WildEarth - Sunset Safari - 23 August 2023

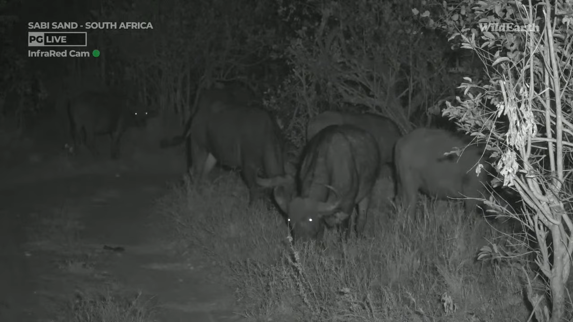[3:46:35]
But you'll find more so that they'll be kind of closer together at night time. More like stuck to one another's side, you know, and when they're moving, because they don't want to really venture off too far from each other, because then in case there is any source of a danger that is prowling in the area, then those ones that breaks off on the sides and that or lags behind could be potential prey.
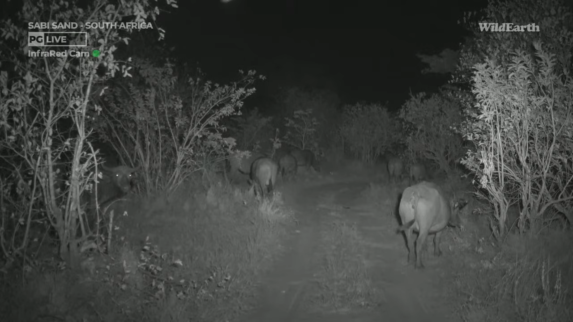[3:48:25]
Looks like she got pushed by another one there. Wasn't too happy about that. Zephyr, thank you so much.
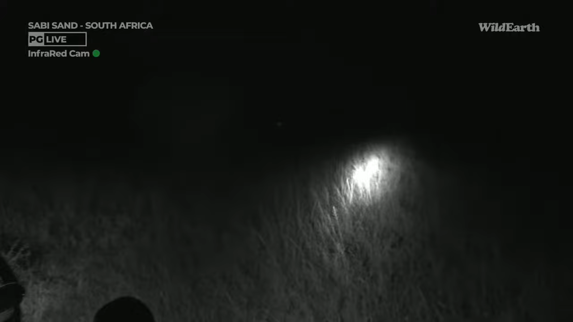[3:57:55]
This is where we had it the other day. It's just across this little clearing in that area there. So just having, and they are creatures of habit, obviously. And so, given that it's been getting seen on the dam cam, I thought I'd just give one last little scan around just to check if it's not lurking around. Crazy the other day that we had a second wildcat and it wasn't even the same one. Where Cedric had that wildcat and where this one is very far apart. So that's pretty crazy.